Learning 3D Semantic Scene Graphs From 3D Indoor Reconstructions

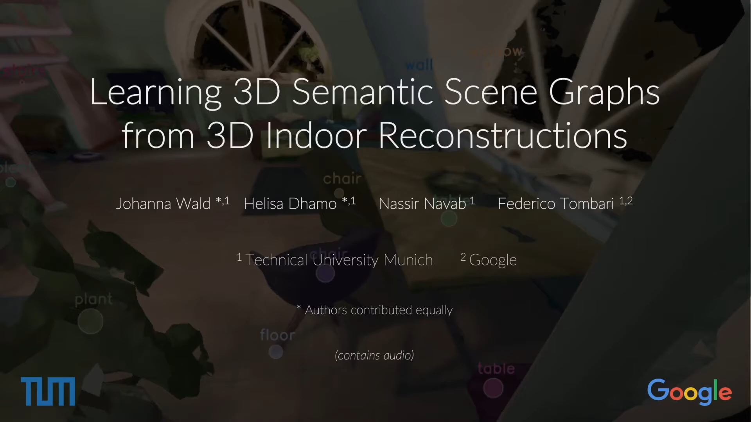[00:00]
In this work, we explore 3D semantic scene graphs, where the nodes are the objects in a scene,
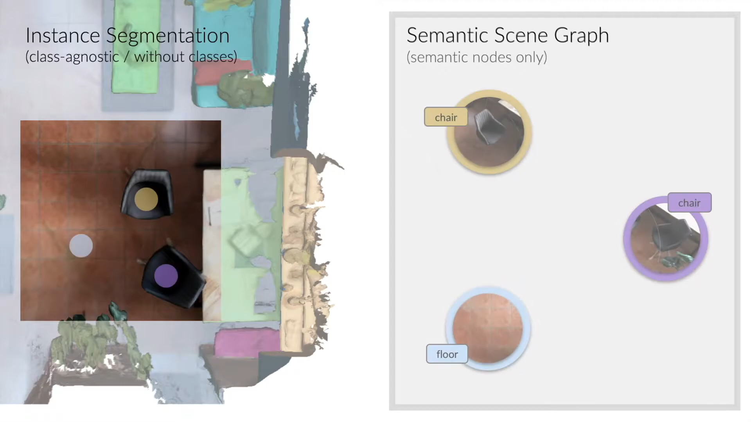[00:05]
and edges are their semantically meaningful relationships.
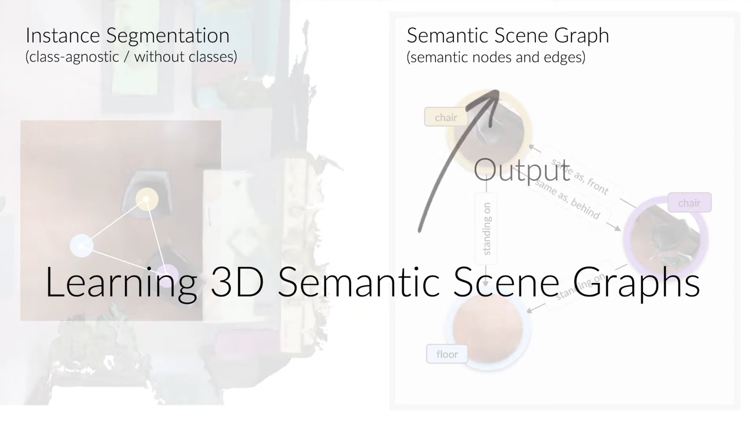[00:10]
We propose a method to learn such a graph from a 3D reconstruction. For this, we extract the point cloud for each object segment, as well as the points of the joint bounding box, to be fed into two different point networks.
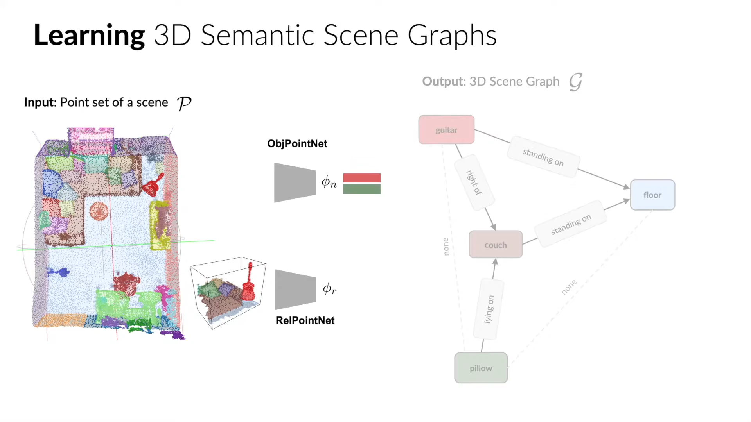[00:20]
The features are then further processed with the GCN, which predicts the semantic labels for nodes and edges.